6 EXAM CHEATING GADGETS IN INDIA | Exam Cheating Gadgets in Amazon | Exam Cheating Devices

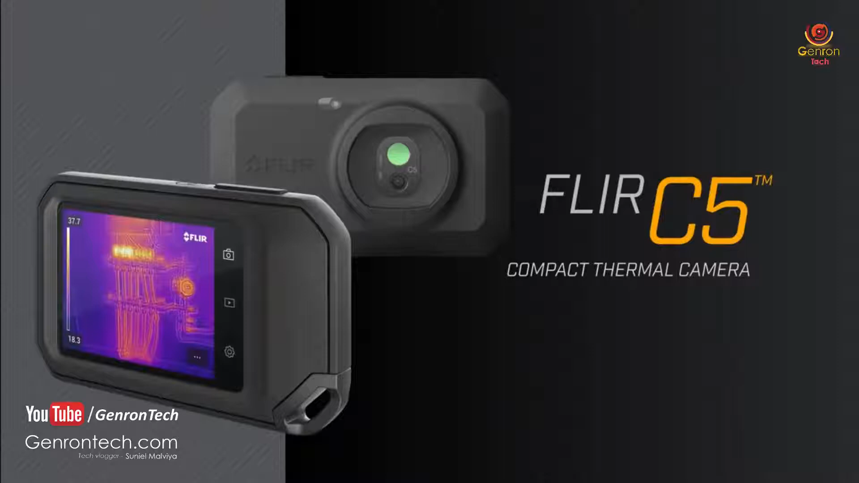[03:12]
के लिए जो walls के अंदर की चीज़ों को देखना चाहते हैं इस बढ़िया से gadget से आप hot fuse,
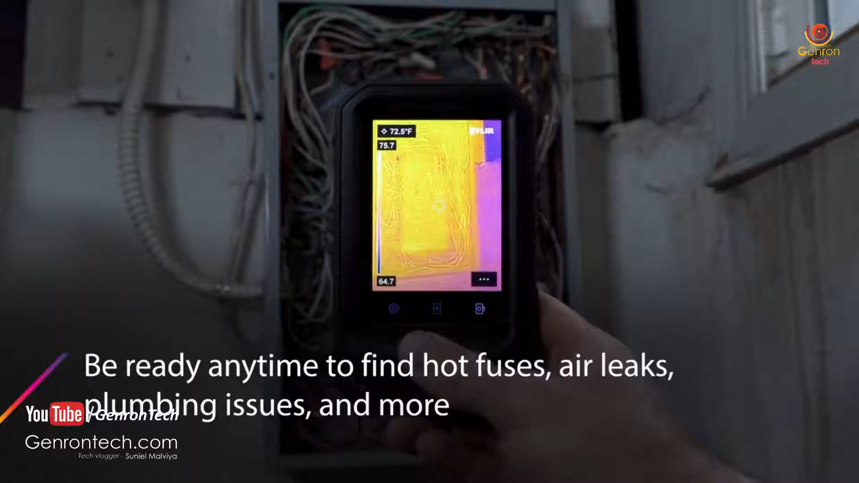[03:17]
On screen: spot 72.5°F
air leakage या फिर plumbing के issues को solve कर सकते हैं इस बढ़िया से image scanner से
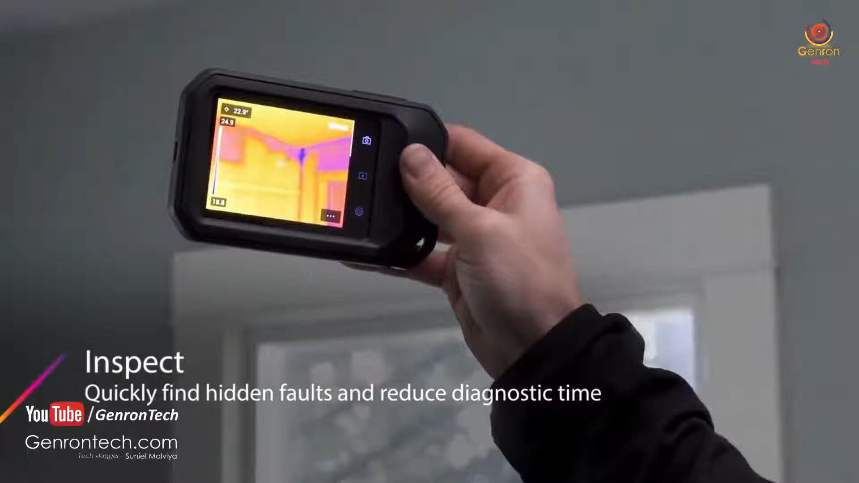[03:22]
आप अपने काम को बहुत ही कम तरीके से reduce कर पाएंगे और diagnose कर पाएंगे उन सभी problems को
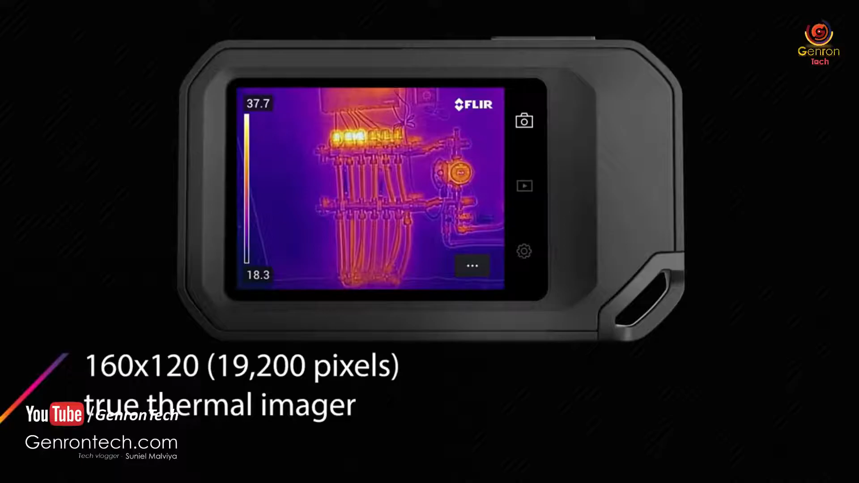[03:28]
बहुत ही आसानी से इसे बस आपको
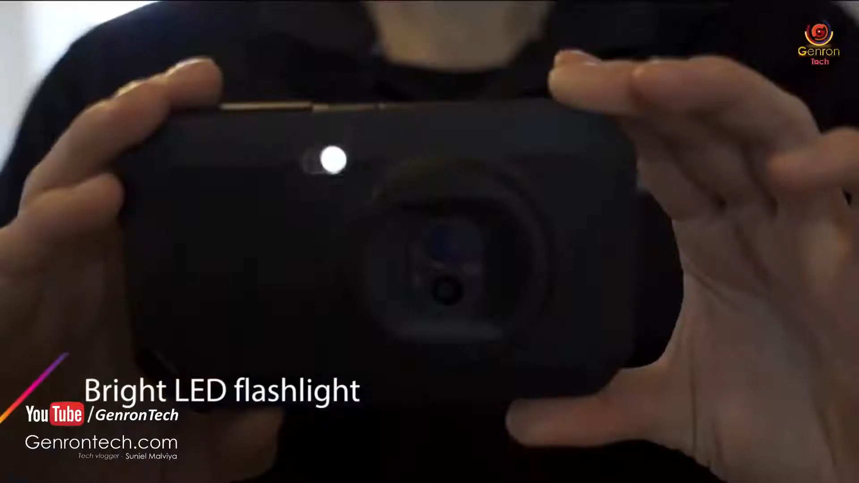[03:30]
on करना है और उसके बाद आप सभी images को properly clearly
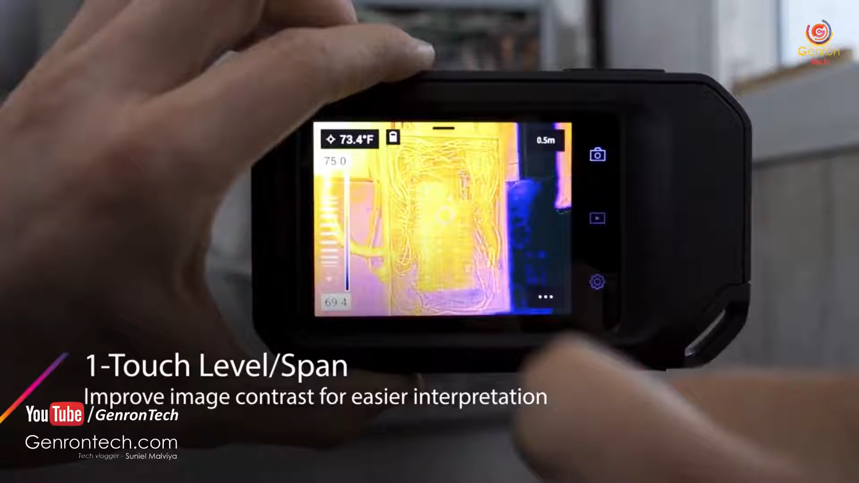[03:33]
On screen: spot 73.4°F
देख सकते हैं आप ये भी चेक कर सकते हैं कि उस दिवार के पीछे क्या छुबा हुआ है
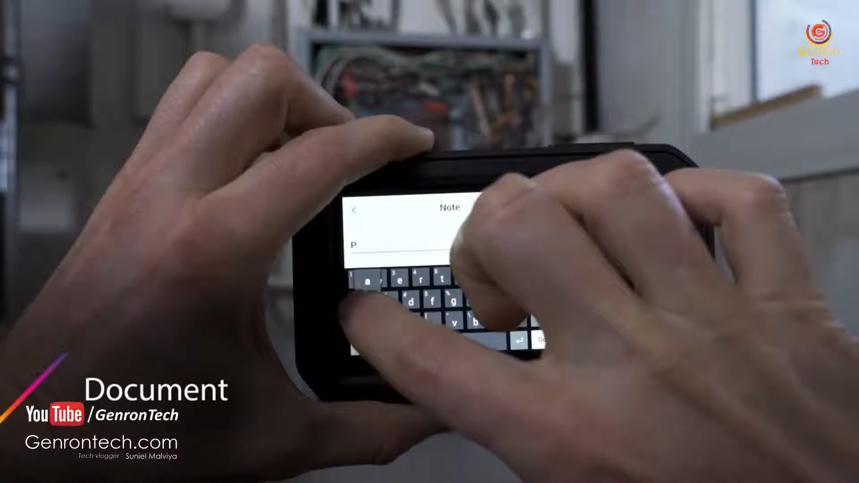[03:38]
सभी चीजों को साथ में documentation करके आप अपने server पर भी upload कर सकते हैं ताकि आप future में उन
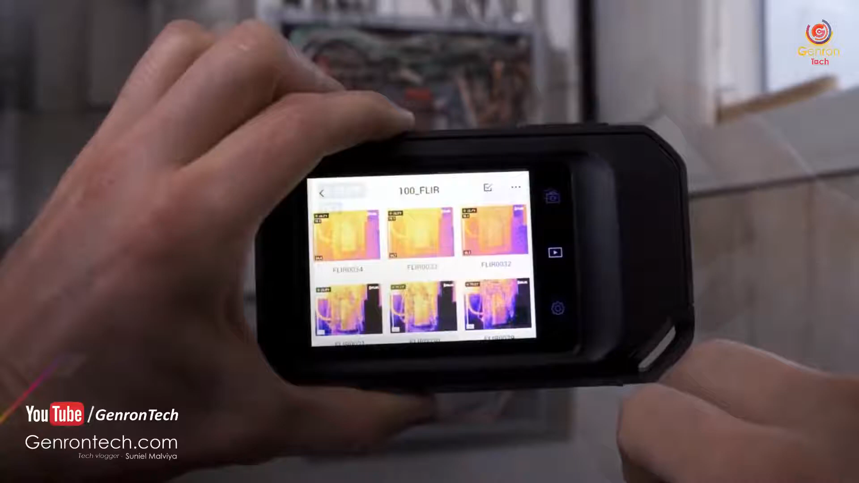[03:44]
सभी images को use कर पाएं अगर खरीता चाते हैं इस बड़िया से thermal camera को तो purchase link वीडियो की नीचे मिल जाएगा